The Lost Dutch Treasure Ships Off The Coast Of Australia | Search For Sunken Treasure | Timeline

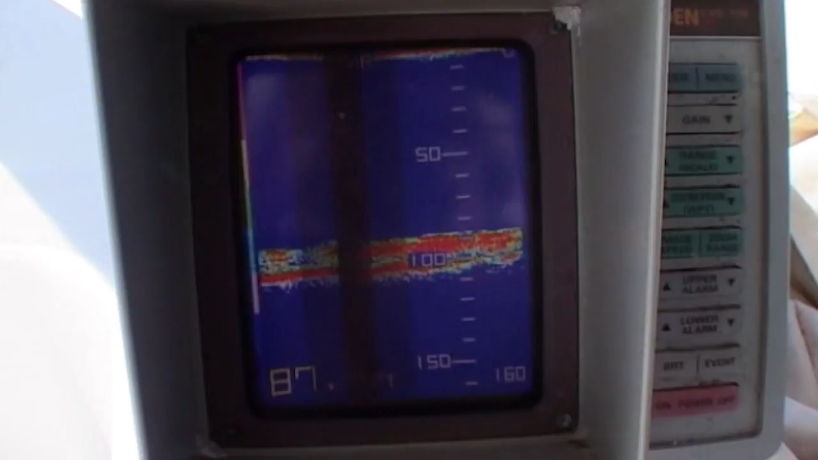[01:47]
Now, she's not sitting very high above the sand, only a metre or two, and from what I hear, it's just a great pile of ballast stones.
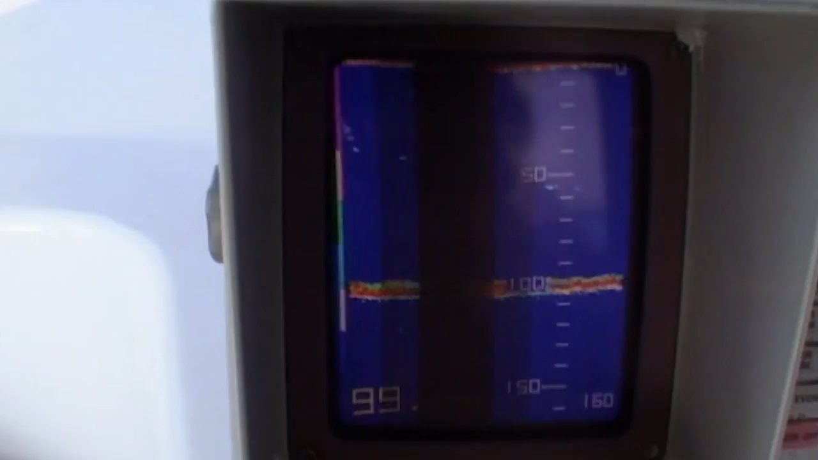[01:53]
Must have gone down the cyclone, because she's sitting out here, you know, 15 mile off Port Douglas, out in the shipping channel, but we don't know what ship it is.
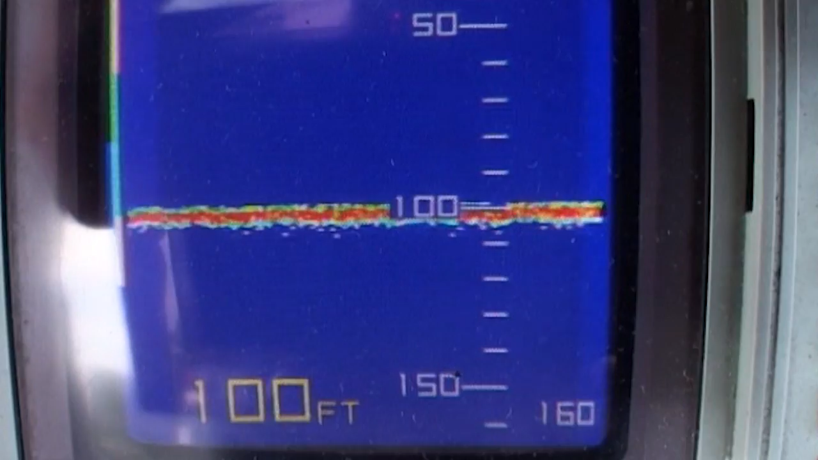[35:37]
On screen: depth 100 ft
We're on a level bottom, 100 feet, 30 meters. One shipwreck where the treasure still exists is the Pandora.